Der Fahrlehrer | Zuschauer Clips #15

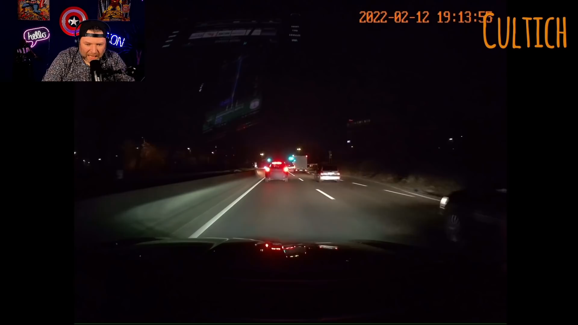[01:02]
gerade wenn gelbe Markierungen, weiße Markierungen aufheben, wie auch immer. Aber hier ist es jetzt gerade nicht und zwar, warte mal, wo waren die denn gewesen, bitteschön? Schauen wir uns mal das Schild an. Das Schild sagt uns, es geht zwei Spuren geradeaus und die ganz rechte wird dann eine Rechtsabbiegerspur. Ja, ein bisschen kompliziert. Auf jeden Fall, okay, das ist die Rechtsabbiegerspur. Okay, der hätte jetzt einfach nur, hätte einfach nur der Spur folgen müssen.
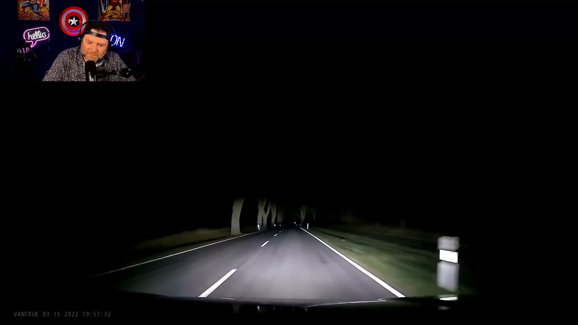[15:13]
So, mit meinem Falschen unterwegs. Nachtfahrt und ja.